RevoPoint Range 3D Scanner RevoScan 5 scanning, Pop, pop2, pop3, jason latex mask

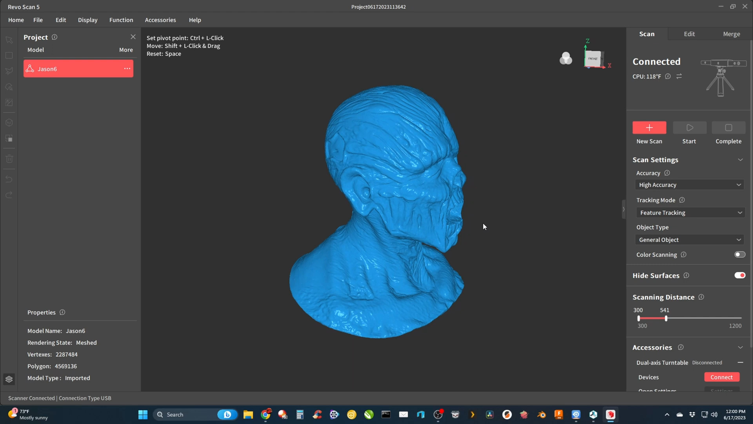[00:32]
using 5.0.8 of the revoscan 5 software seems to be doing a much better
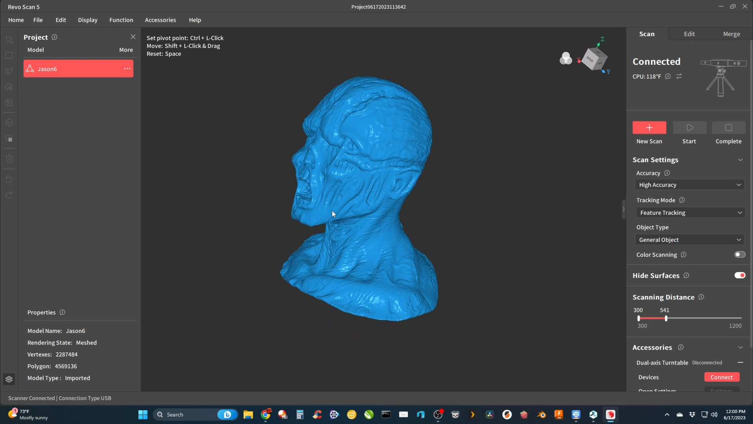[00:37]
job than previous versions i'm really happy with it these scans came out pretty good i had a few life casts that were
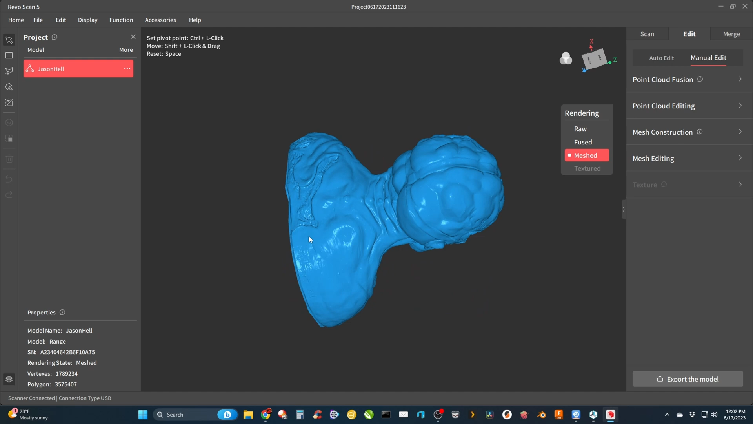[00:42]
painted darker like a dark gold so i got a lot of noise when i scanned those using dry shampoo
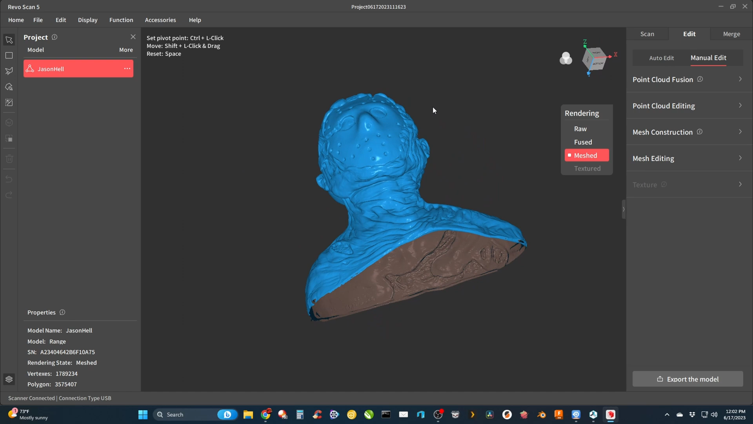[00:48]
i got excellent results as shown by this jack nicholson life cast and this anthony
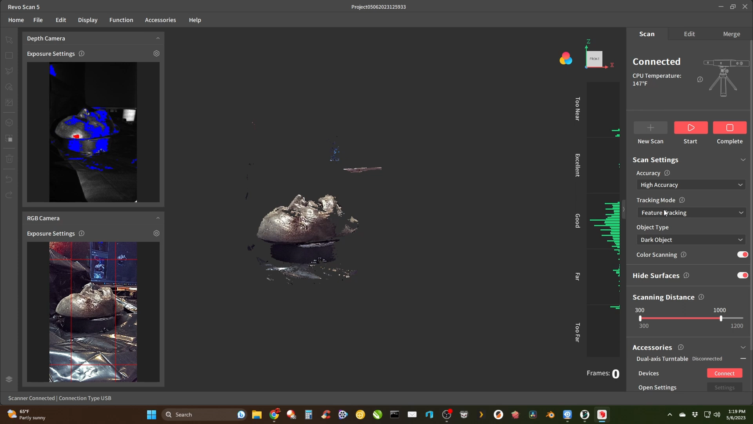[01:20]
and dark object mode i turned off color scanning since this was painted like a dark
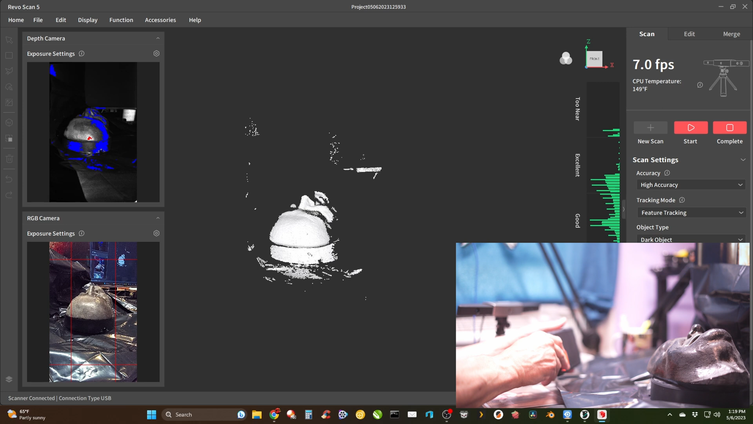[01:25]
gold bronze color i tried lighting it up with my light on my cell phone didn't
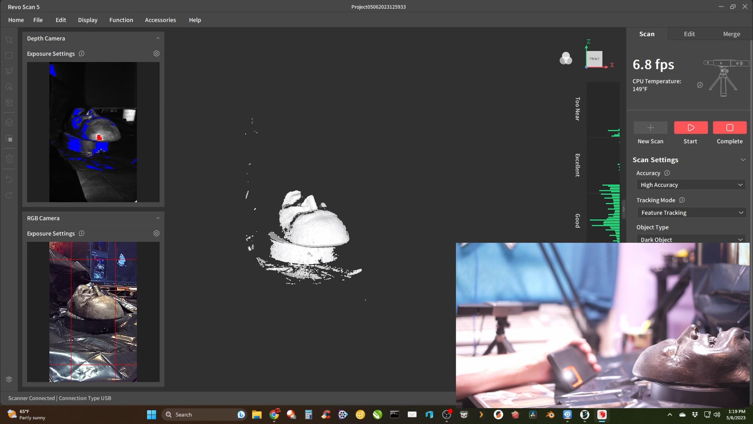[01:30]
seem to make any difference but it was something to try the scanning distance i like to leave it between around 500 and 600 this seems to work well for me for cutting out close background objects so
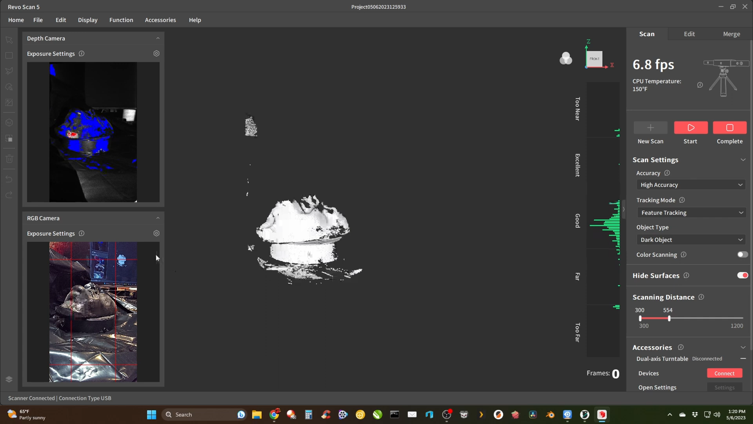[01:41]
it doesn't scan them in and get confused the rgb camera i put on auto because it didn't seem to make a difference when i did it on manual no matter what i set it at
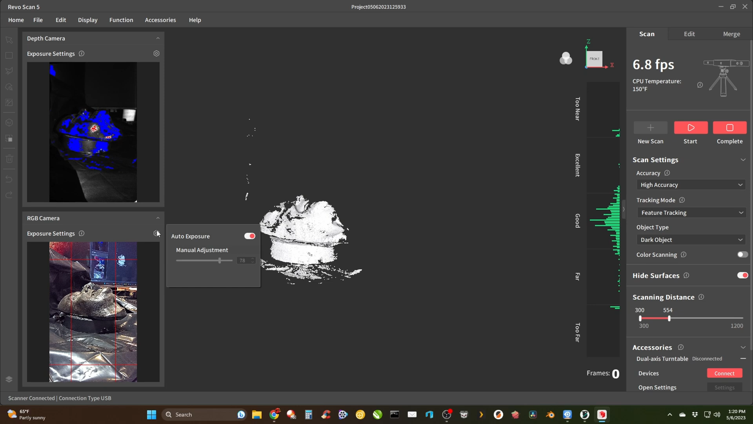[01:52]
my depth camera was always on the lowest setting this time i used three to gain to get a little bit of game you can see there's some red in
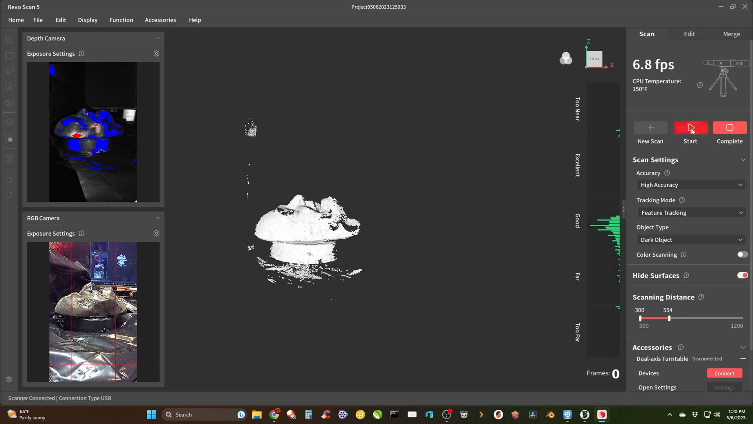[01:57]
there as i've mentioned this one scanned fairly well it was just too noisy which you'll see in
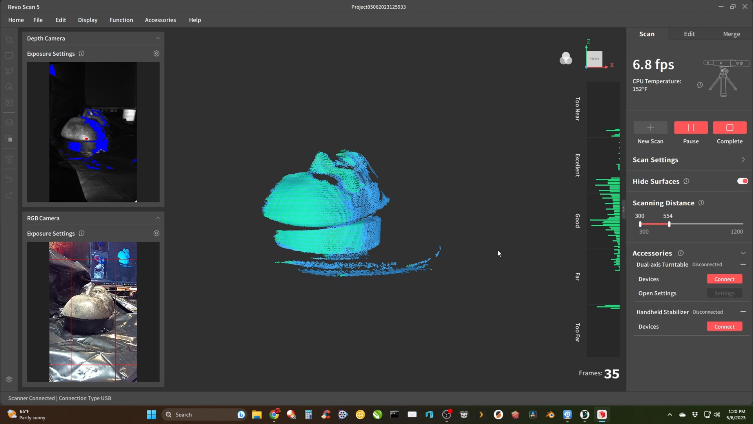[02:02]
the end here i always turn on hide surfaces almost always if it doesn't work out you can turn it off after getting one complete successful rotation i raise the scanner up to
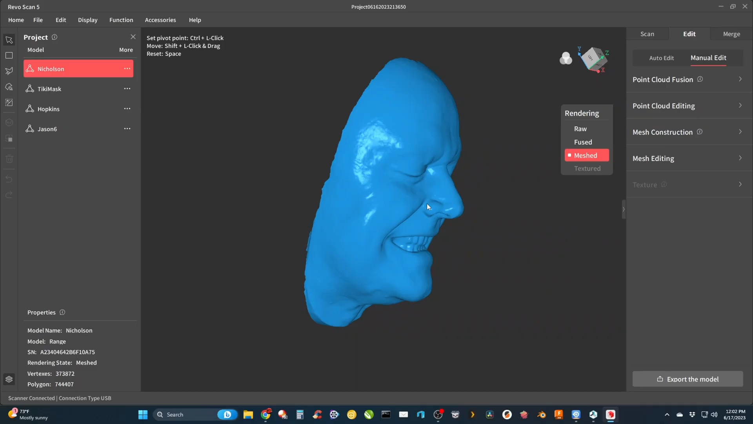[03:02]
got this result right here is what i mean by covering every dark spot that's where my fingers wiped
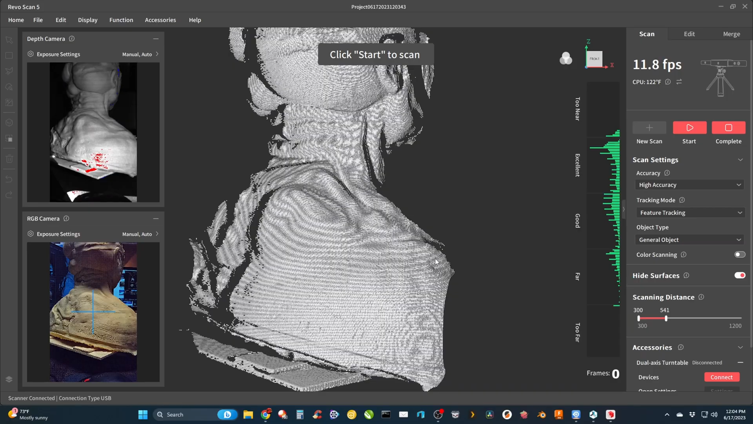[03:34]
do these i start from the bottom and work my way all the way up to the top you can work your way from the top to the
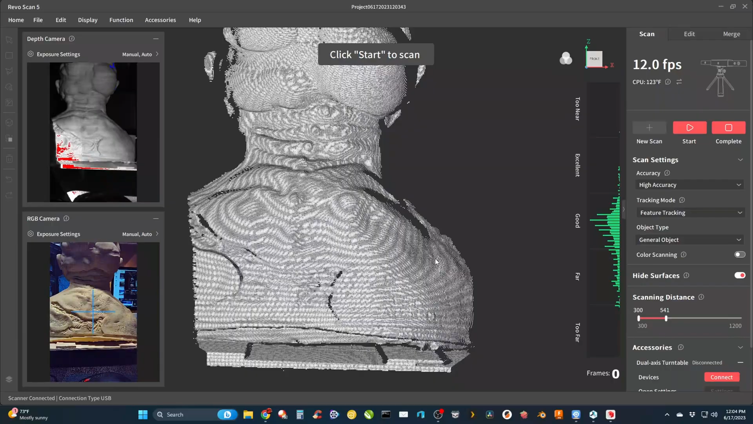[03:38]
bottom probably doesn't matter as for the settings high accuracy feature tracking general object
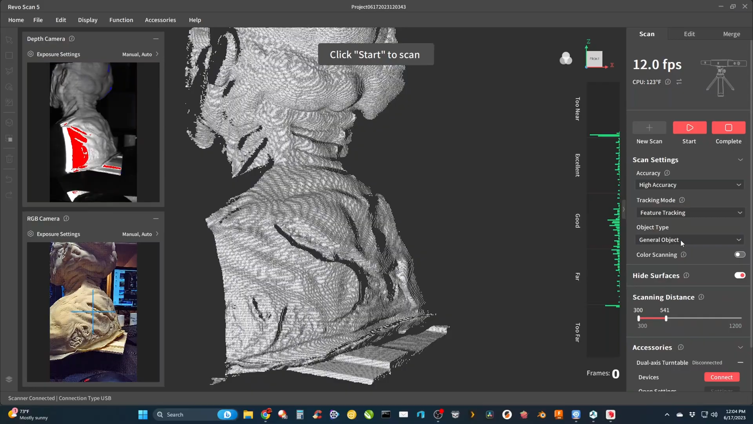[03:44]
don't want to use dark i'm not doing color scanning because this is not a painted mask i always hide surfaces
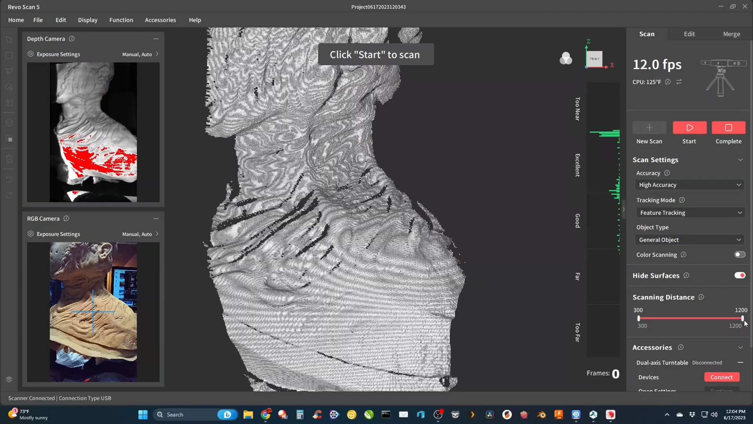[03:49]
and as i mentioned before scanning distance somewhere in the 600 range to block out any background
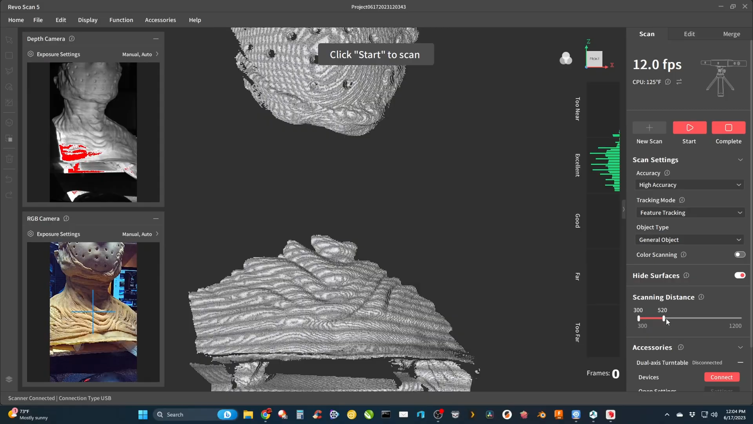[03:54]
objects then just adjust the scanner back and forth until we get some green bars over here it's kind of
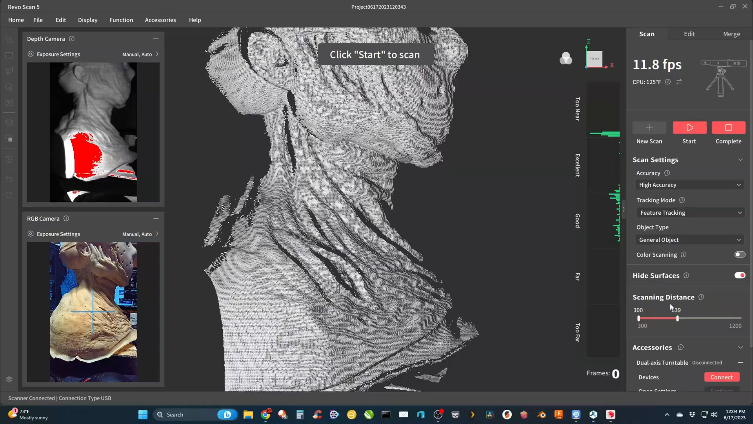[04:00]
broad because of the shape of the mask the shoulders are wider so those will get too close as it spins
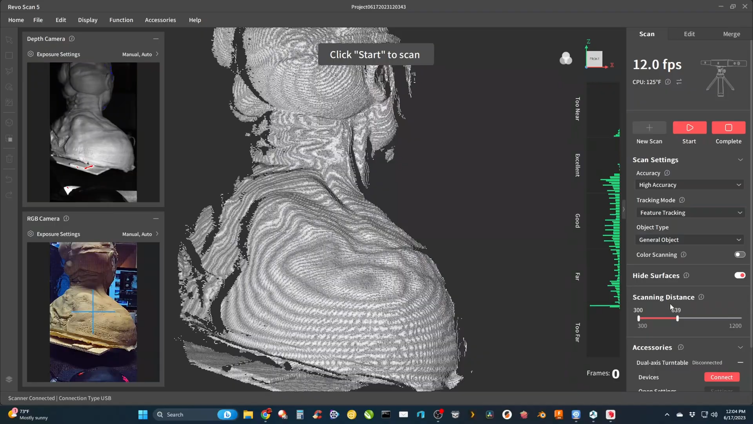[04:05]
around but not too close and it won't scan so it's not really an issue but you can see i got the the